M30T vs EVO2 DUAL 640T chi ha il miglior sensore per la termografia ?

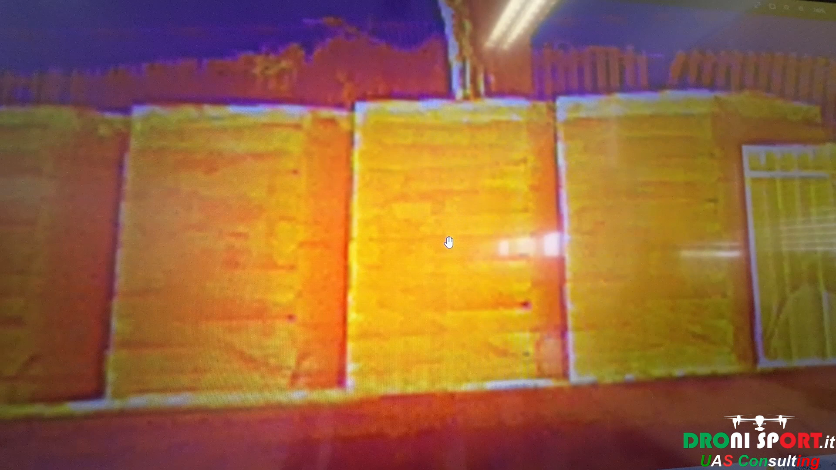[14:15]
dovrebbe sgranare pure di più per la dimensione invece no è
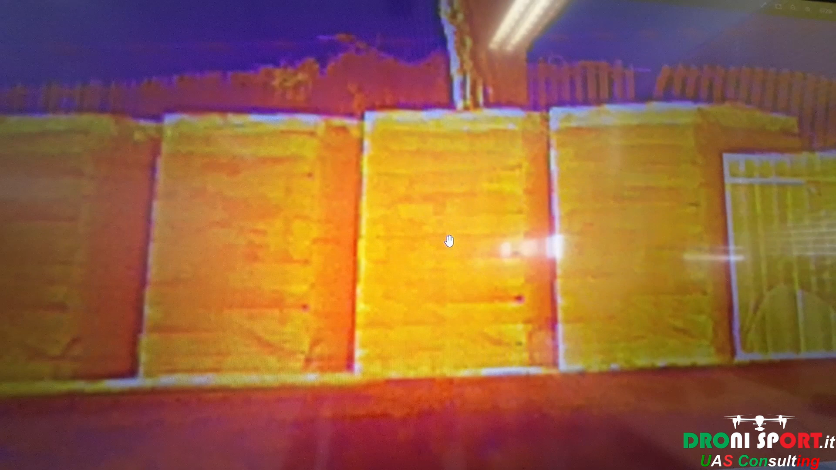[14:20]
pazzesca questa differenza guarda come piatto ma anche quello la più piccola
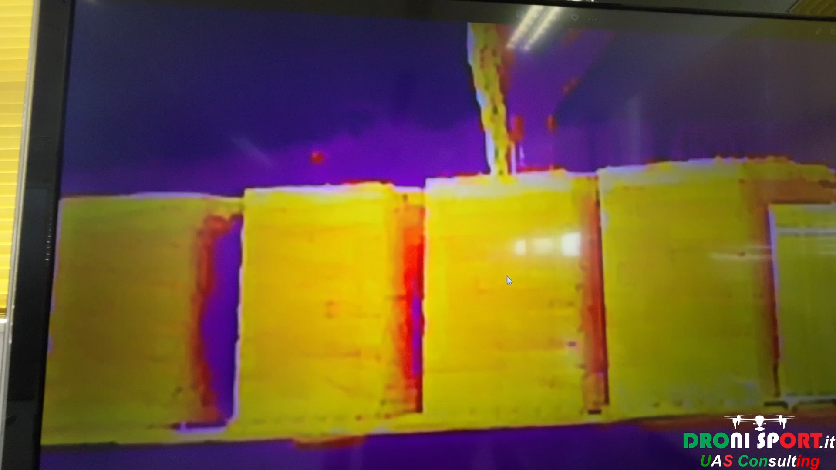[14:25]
a destra oppure l'albero anche l'albero l'albero effettivamente guarda la 2
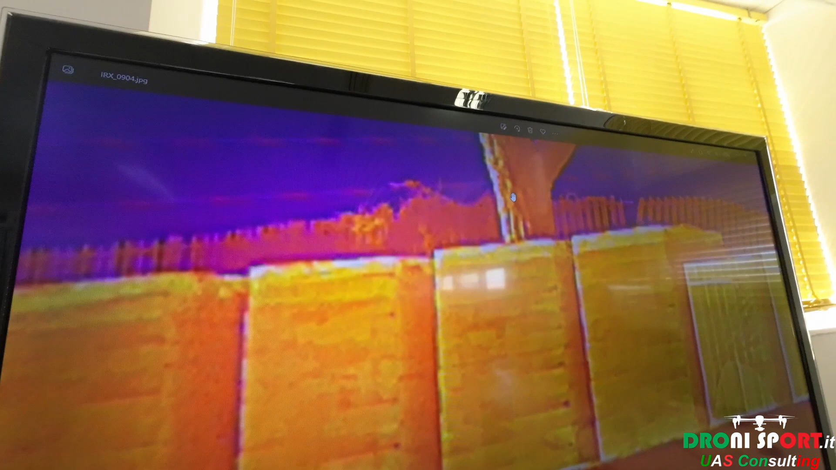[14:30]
cioè il quale di praticamente come le venate sull'albero le venature dell'albero qua vedi
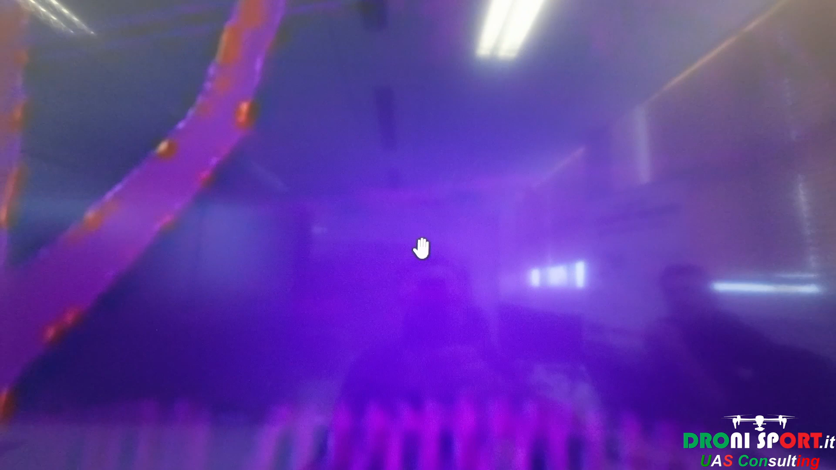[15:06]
è un test pazzesco cioè perché qui si sta parlando
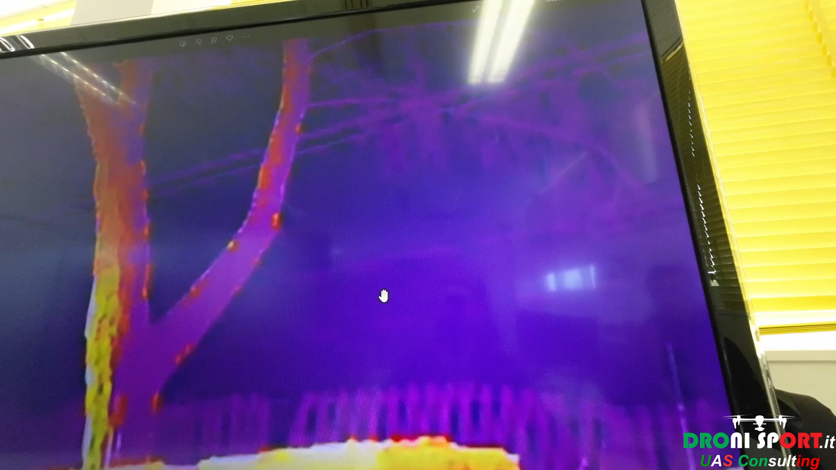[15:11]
di due macchine diverse un architettura diversa
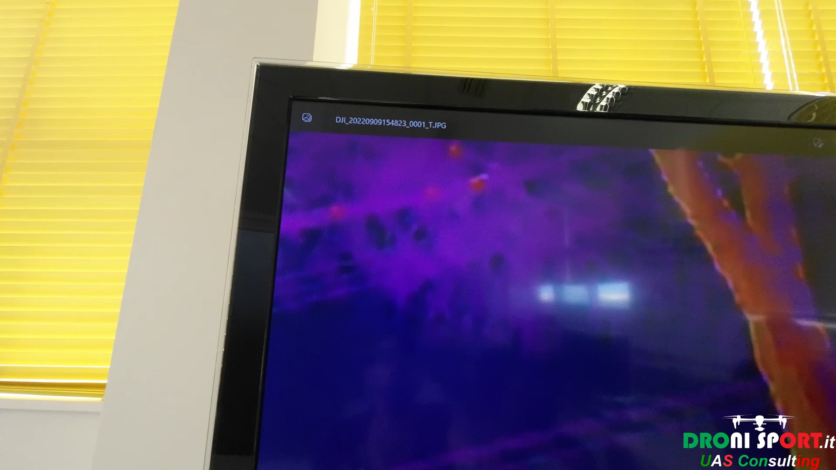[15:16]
software diversi eccetera eccetera sensori sulla carta diversi ma i
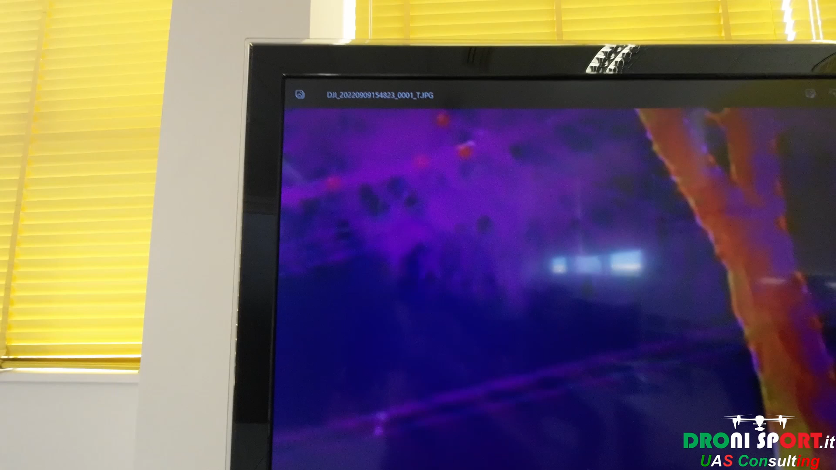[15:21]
ragazzi qui c'è poco da scherzare quindi cioè tu hai tu devi guarda qui come
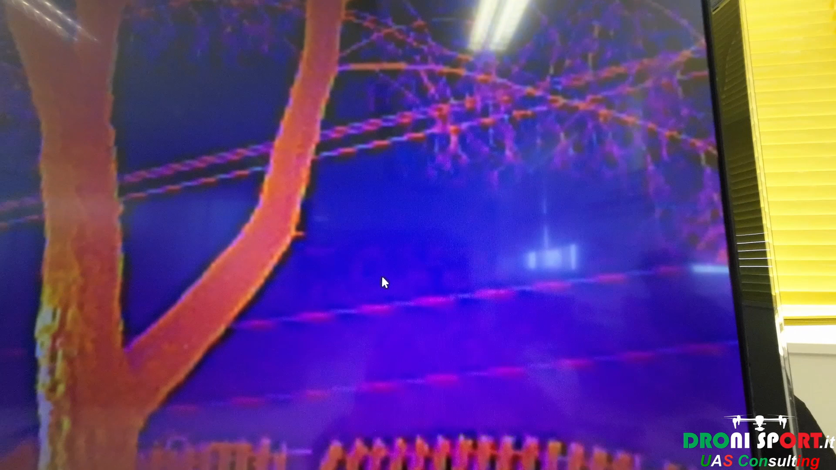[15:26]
si vedono ma questo è il fatto del dei cavi sono
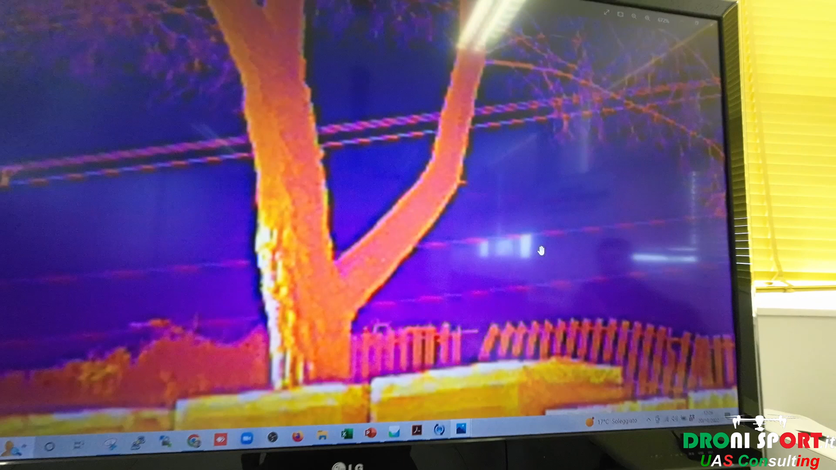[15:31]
testo pazzesco sul fatto dei cavi dietro perché uno magari va a notare diciamo quello che è in primo piano però sembra vedere dietro cioè quei cavi non si vedono qua cioè
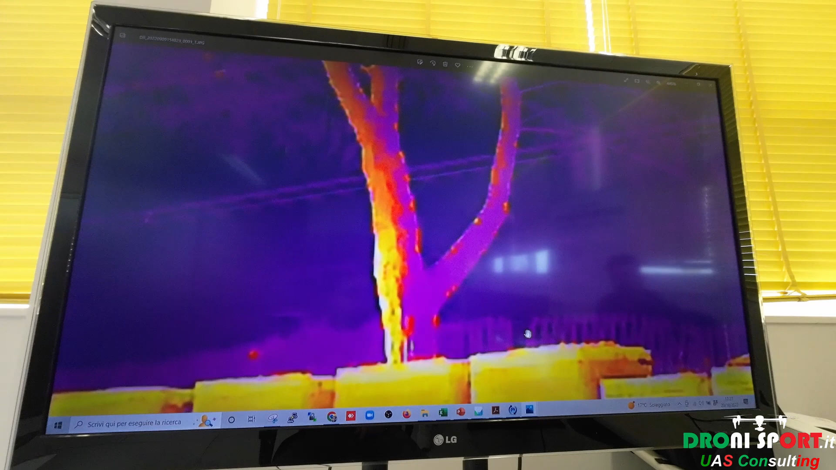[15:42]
si intravedono guarda come la staccionata è già no queste dj
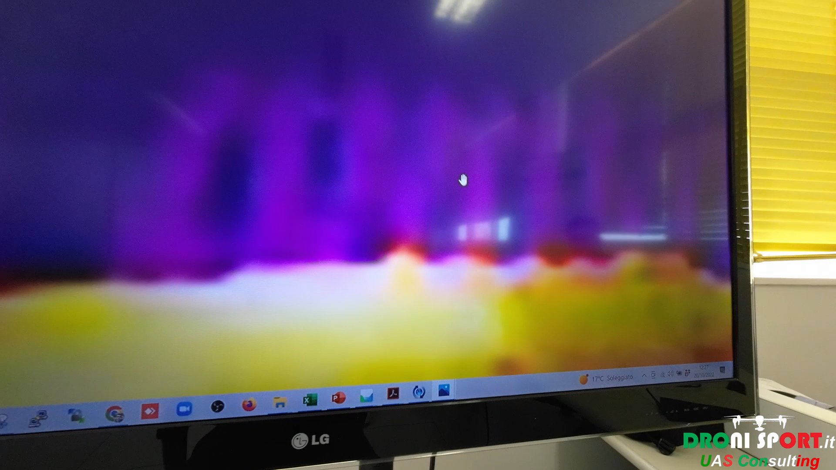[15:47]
ok ma vedi che c'è una differenza
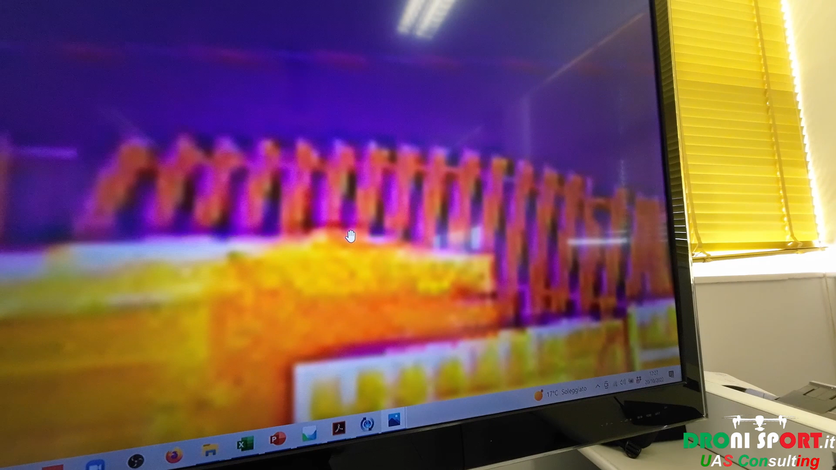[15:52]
qui tu non fai nessuna indagine termica qui qui hai perso tutto ma qui stavamo nemmeno a quindi ma nemmeno a 10 metri di distanza qui
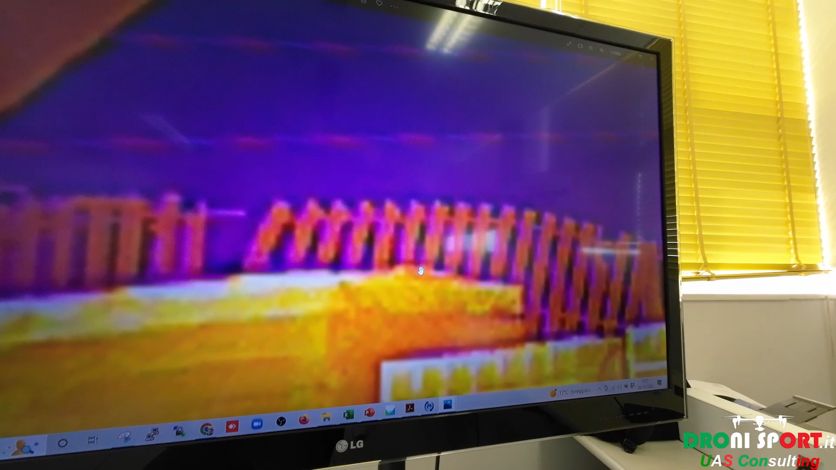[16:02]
cioè ragazzi allora questa qui il drone era a terra ok
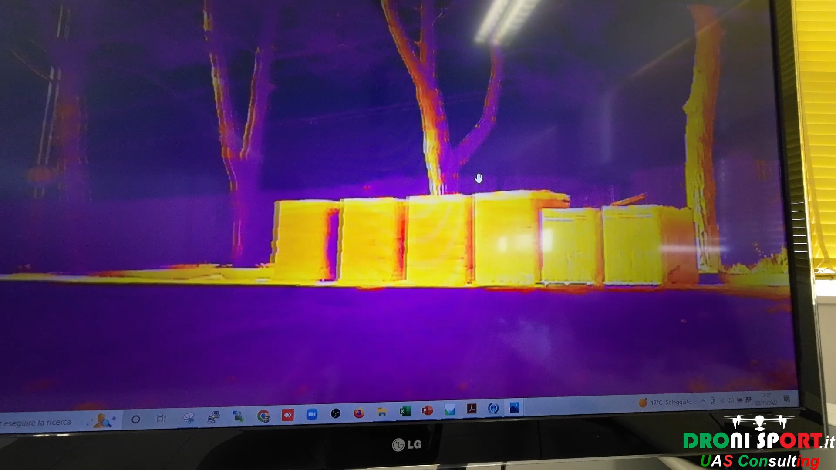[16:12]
eccolo qui c'è poco da ragazzi uno e due ma davvero
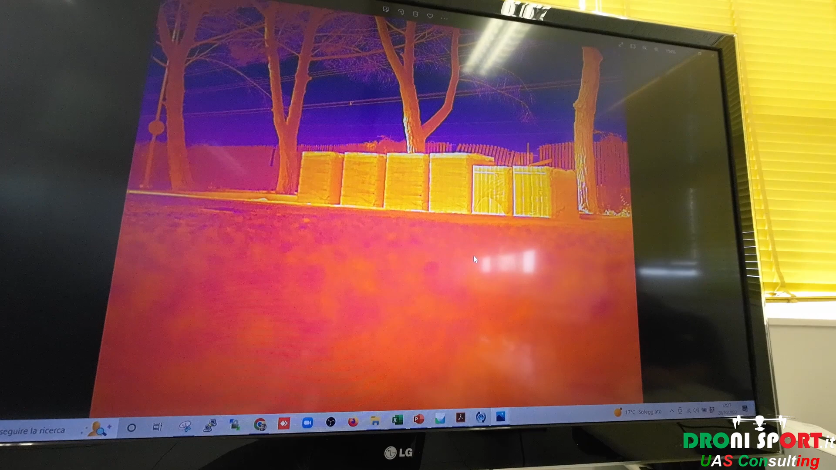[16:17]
qui praticamente tutto piatto guarda qui è tutto piatto
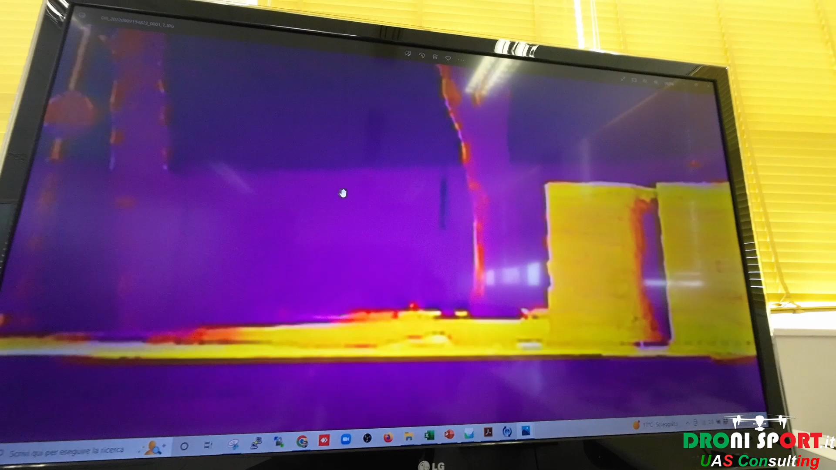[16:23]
qui non ha preso nulla e qui la
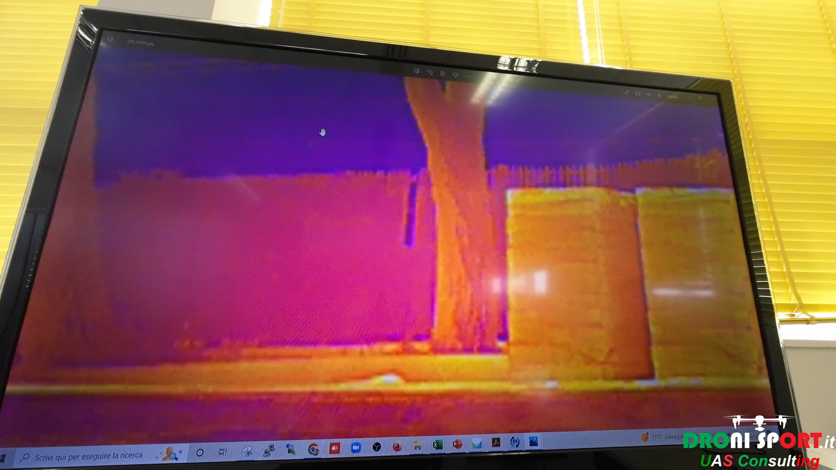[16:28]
differenza c'è i cavi accionata rispetto e qua si vedono se tu vedi cavi a sinistra
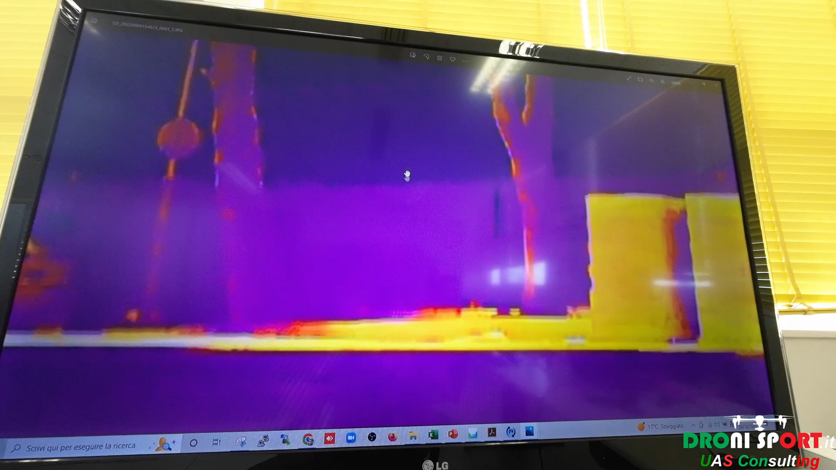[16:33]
sono la visuale che hai con il dj cioè torna dietro
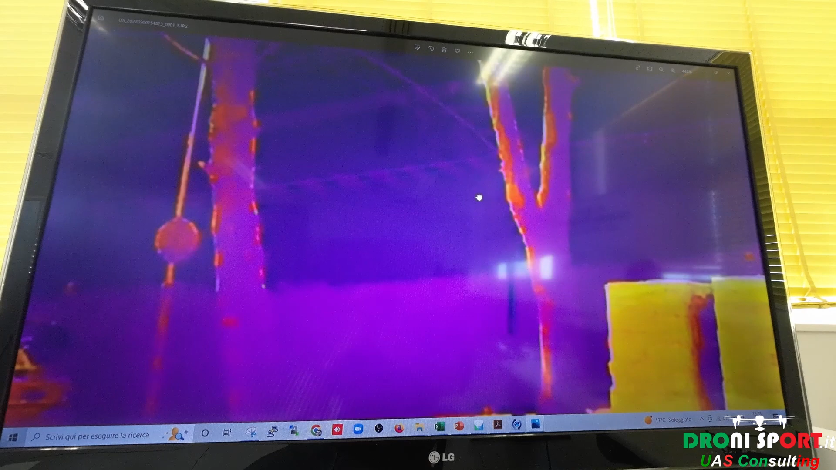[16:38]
di meno come tu vedi questi due se c'è no in realtà non li vedi
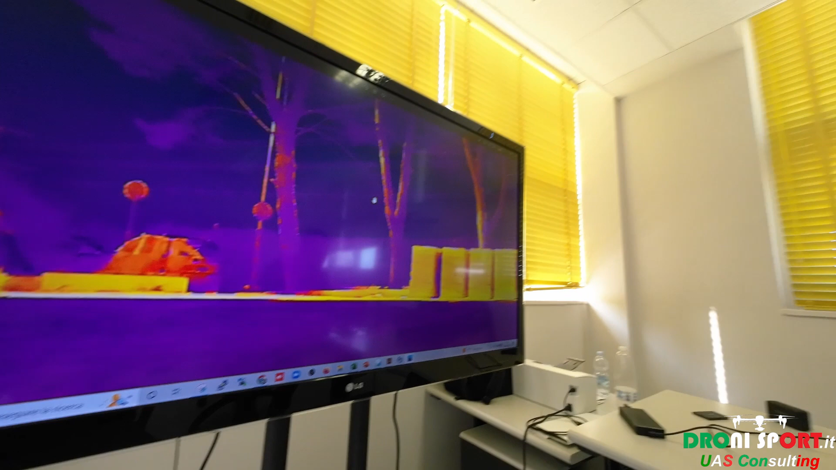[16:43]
e stanno qua i cavi su questi quattro e non questi no non sono questi sono
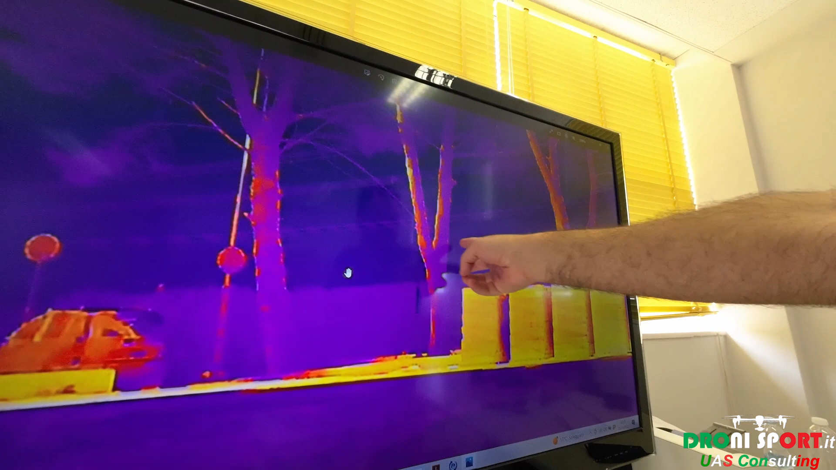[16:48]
qui ce ne sono due qua hanno qui è che qua non li vedi proprio eccole invece invece
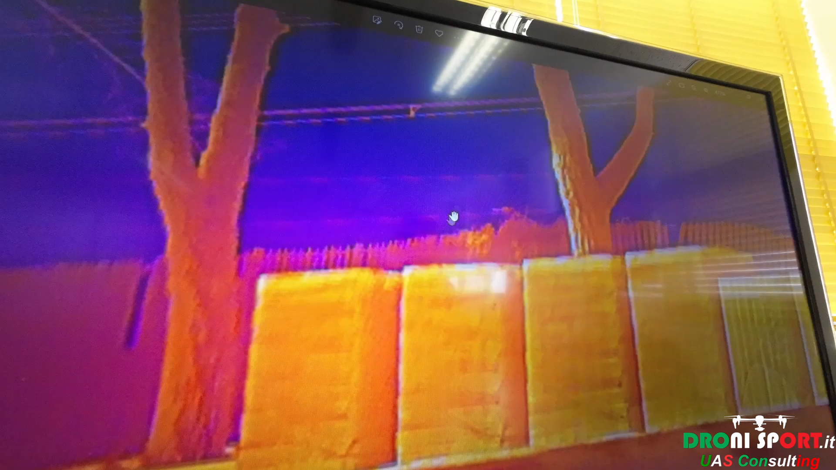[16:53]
nel nell'auto l'auto e tu vedi quelli là come vedi qua quelli della dj
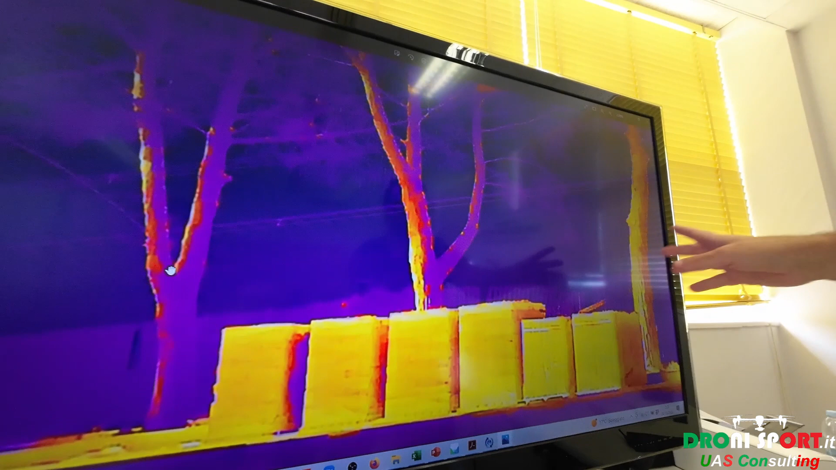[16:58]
che in primo piano 1 e 2 quando francesco fai vedere il puntatore
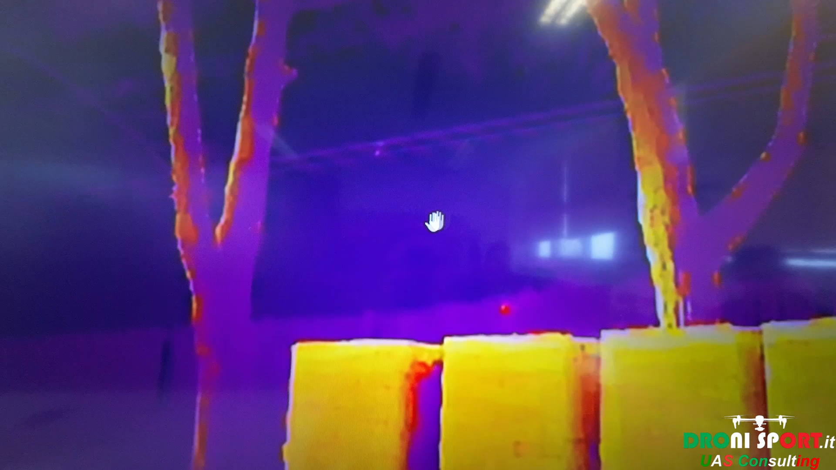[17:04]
qui il cavo non si vede qui il cavo non si vede sull'auto
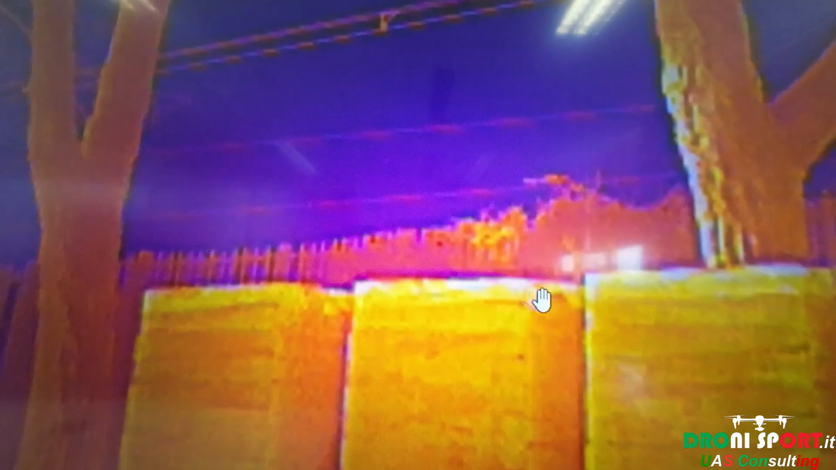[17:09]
eccoli qua questa è una cosa quindi